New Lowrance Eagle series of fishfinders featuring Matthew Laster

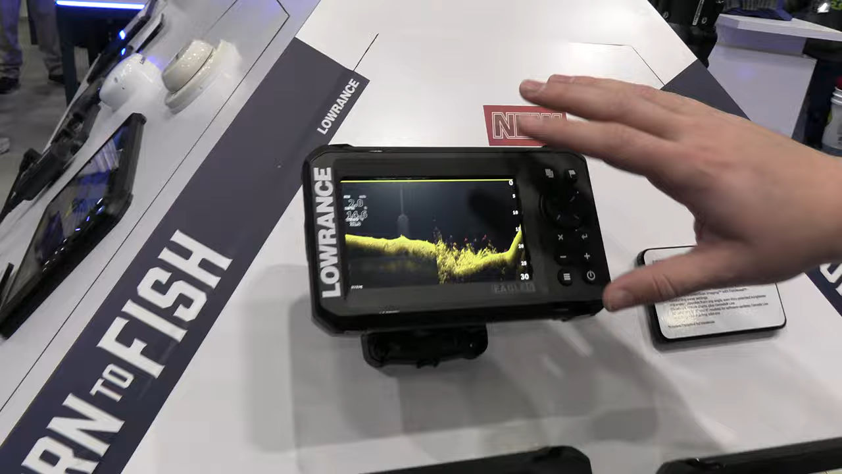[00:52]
You see really, really, really great. nice detail on the structure and you can
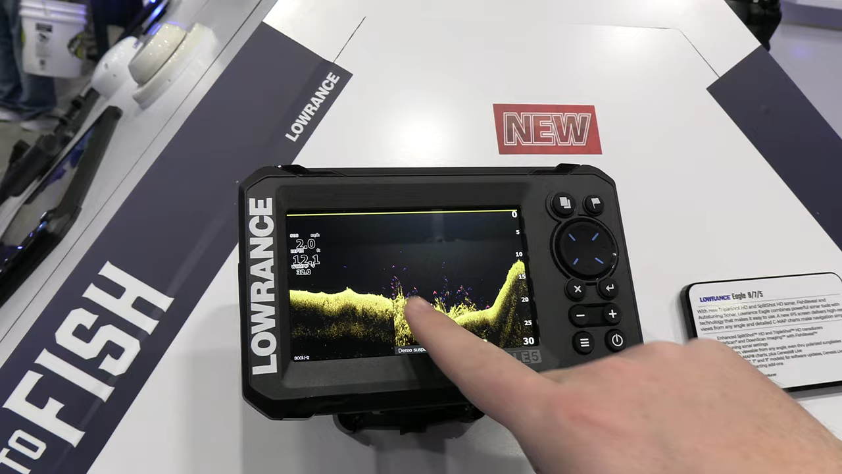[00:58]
see really good fish arches on the fish reveal here. So that's a quick little rundown of the new Lowrance Eagle series.
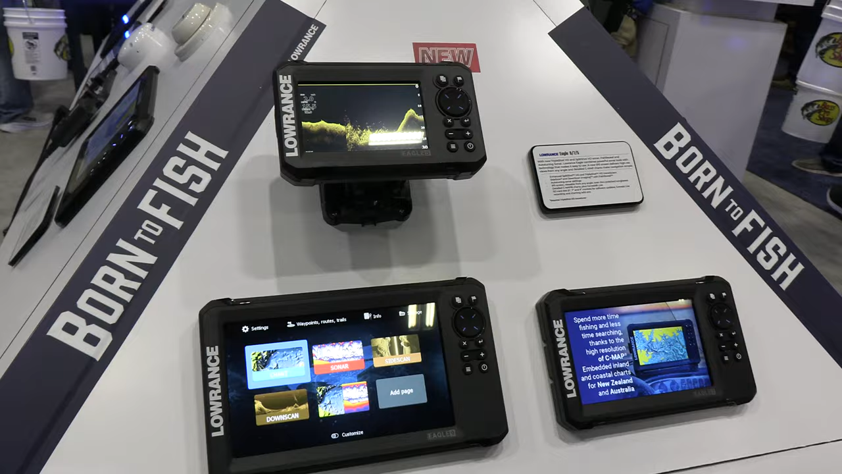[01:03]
So fish reveal is a really powerful tool and it's a Lowrance exclusive feature that you'll only find in Lowrance fish finders.
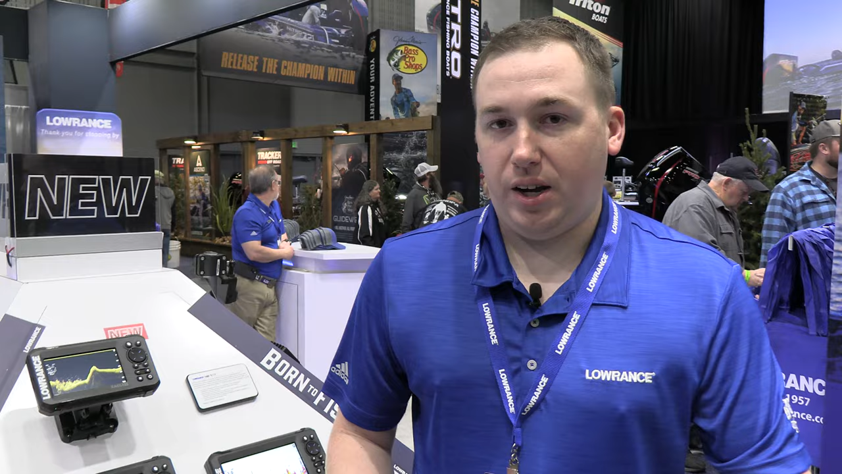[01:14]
What we do is we take the down scan, really high resolution imagery, and then we take our big fat fish arches from our traditional sonar and we put them onto one panel. So you can see all your really nice high resolution detail. And you can see your fish finders all on one screen. It'll be on by default.
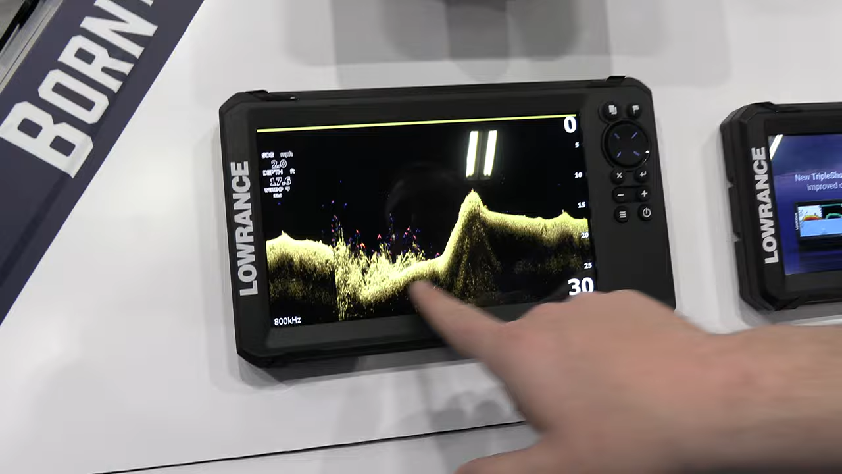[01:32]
So anytime you go to a down scan panel, you'll see your nice high resolution down scan and your fish arches. It'll be all right here for you. You can play with the color palettes. You can make them look a little bit different if you like one color palette over another. You can also boost the targets up on the fish reveal as well.
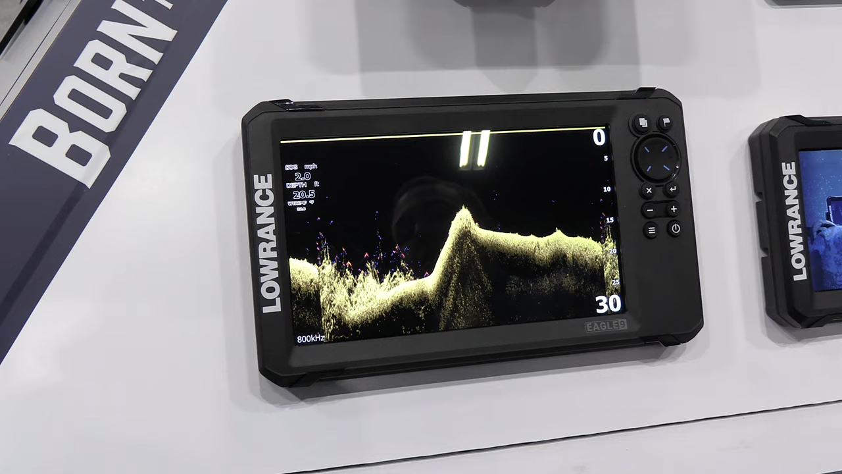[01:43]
So if you want to be even bigger and brighter, you can do that as well.
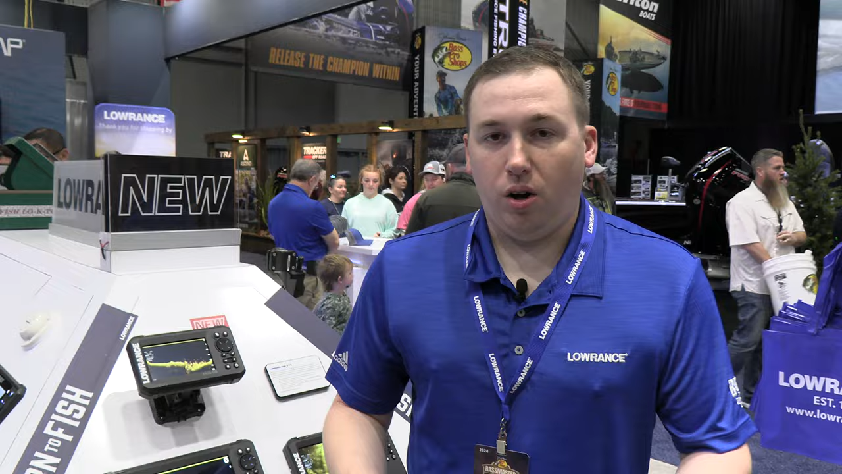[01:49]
So all Lowrance Eagle series displays are capable of doing split screens. So we give you one by default here when you go to your home screen. It's just your chart and your sonar side by side. But if you wanted to come in here and make some up so that you have the combination of things that you want to see,
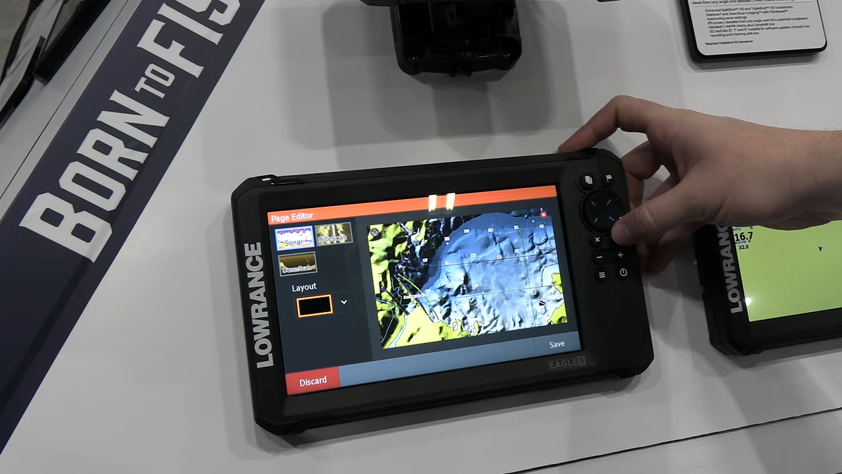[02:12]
all you can do is click that add pages button and then here you can put in your any of your sonar and charting technologies you have. So let's say I want to do my chart. I want to do a traditional sonar and I want to do my side scan. So I can add all three of those here into the screen and just have to press enter on them. And then I can actually change the way they're laid out. So for me, I like my side scan to be really nice and wide and put it across the bottom.
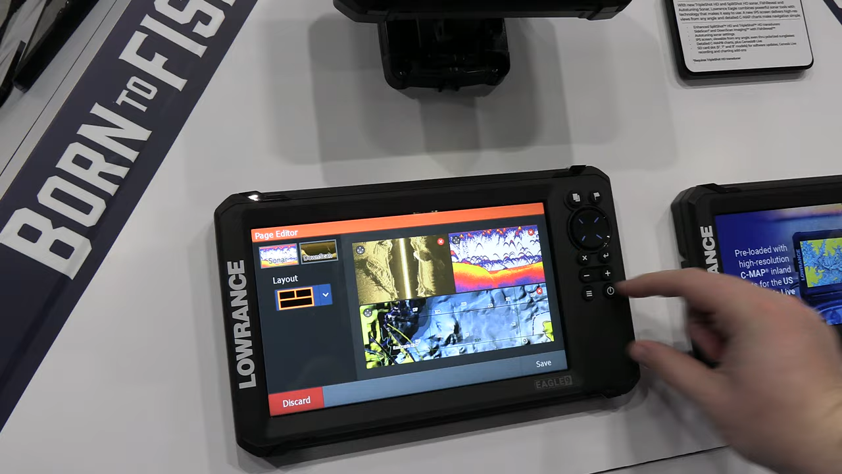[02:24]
So I like to go to this layout here and then I can grab my side scan panel
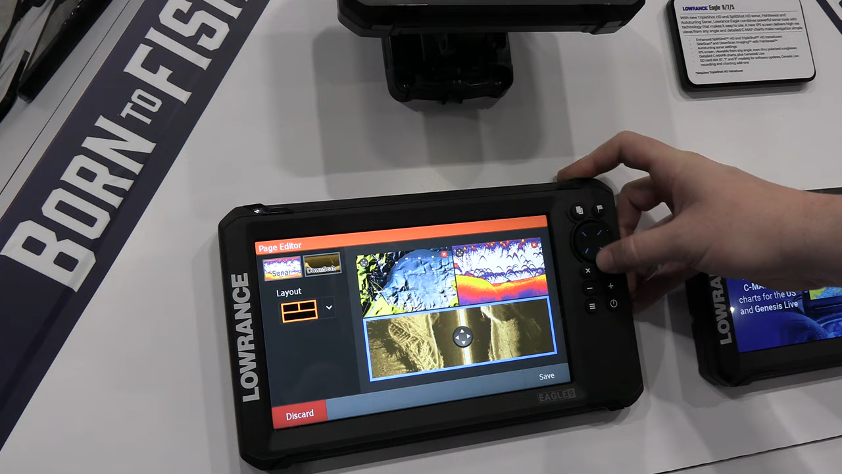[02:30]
and I can actually move it down here so that it's all the way across the bottom of the screen. Then when I hit enter, it'll it'll save that on that. If I click the save button down there and it'll take me straight to that panel that I've just built.
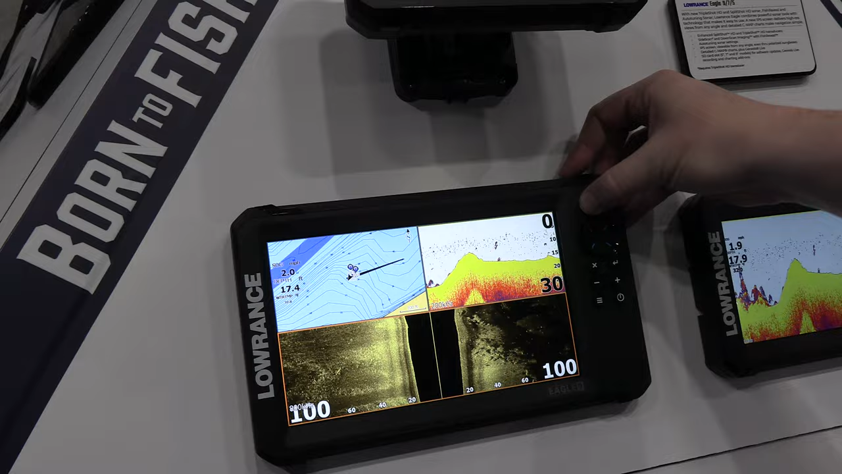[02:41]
Now, anytime I go back to my home screen, that custom one that I set up will be right here for me.
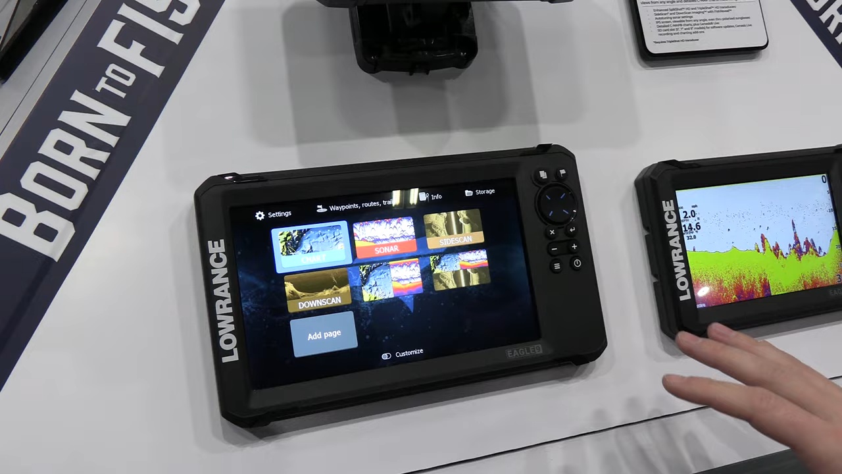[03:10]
Like you can see it really, really well, but it looks even better outside.
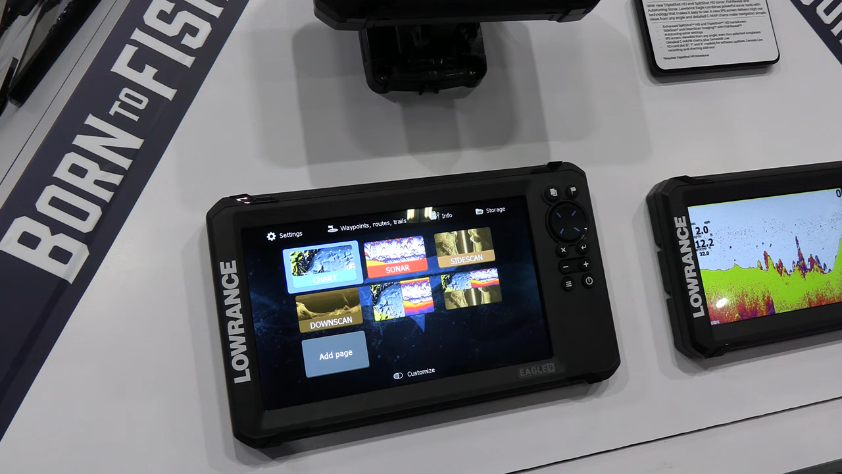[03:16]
So once you get it out and you get the sun on it, it's really easy to see. You can see it in all kinds of conditions, but what's even cooler about it is you can actually see it when you have polarized sunglasses on.
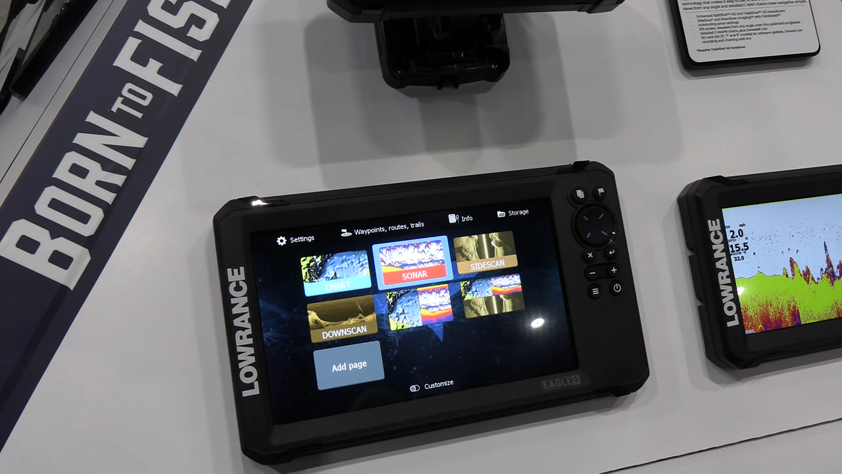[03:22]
So when you put your glasses on on a regular screen, you get areas where you can't see it very well.